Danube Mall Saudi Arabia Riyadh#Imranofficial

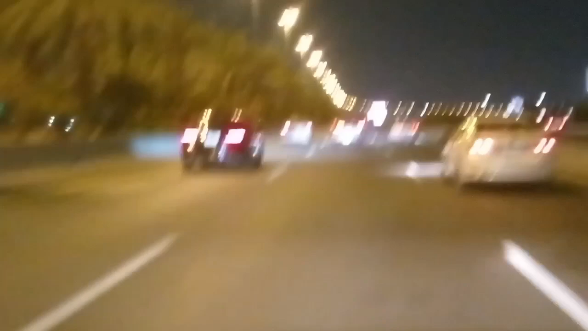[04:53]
रहा है दोस्तों तो देखिए यहां पे चारो तरफ जो है प्लेग लगाए हुए है यहां पर यह वालिटे